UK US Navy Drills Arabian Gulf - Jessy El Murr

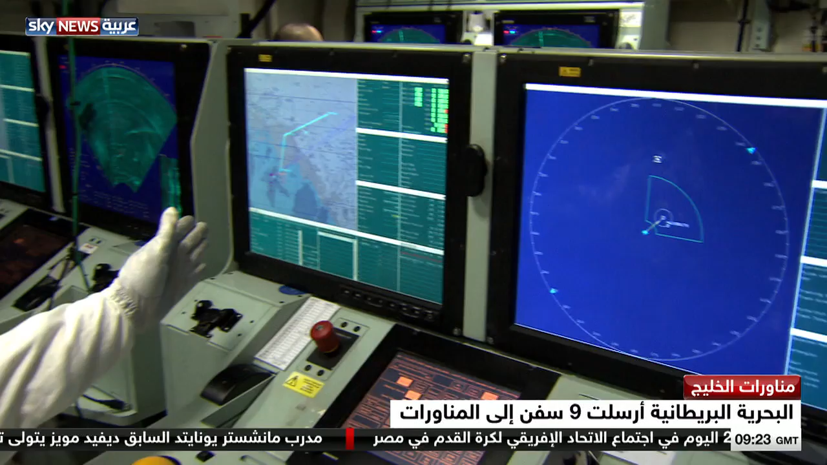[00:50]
السفينة وموقعها في البحر على هذه الشاشة نرى
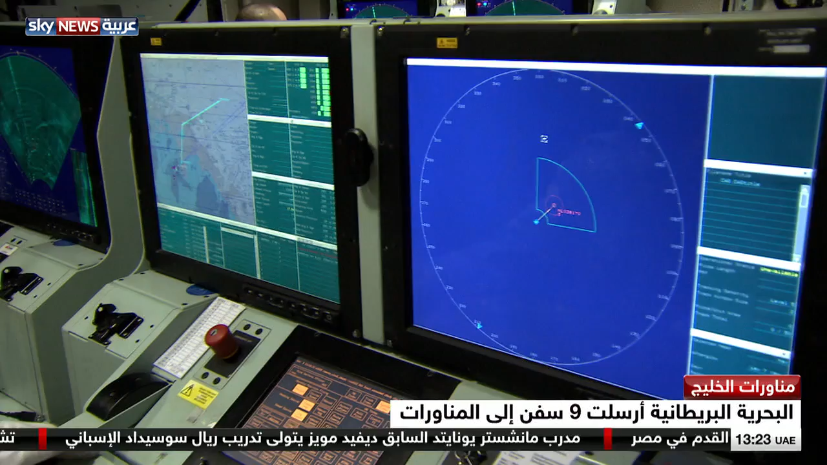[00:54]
جهاز الرادار وعلى شاشة الزرقاء نرى الوضع تحت المياه فور رصد أي إشارات على الرادار يستعد البحارة لإرسال هذه الغواصة لاستكمال المهمة